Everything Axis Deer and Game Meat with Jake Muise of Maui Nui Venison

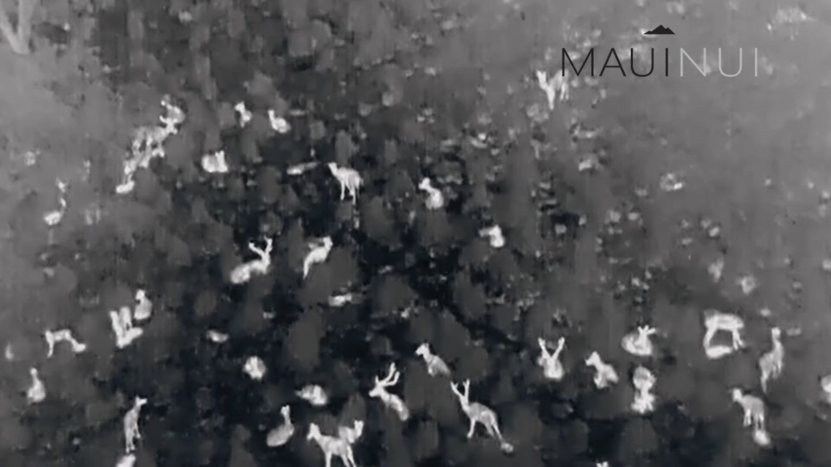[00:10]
We talked about Jake's technology that he uses on the Hawaiian islands to count literally almost every axis deer within a certain landmass.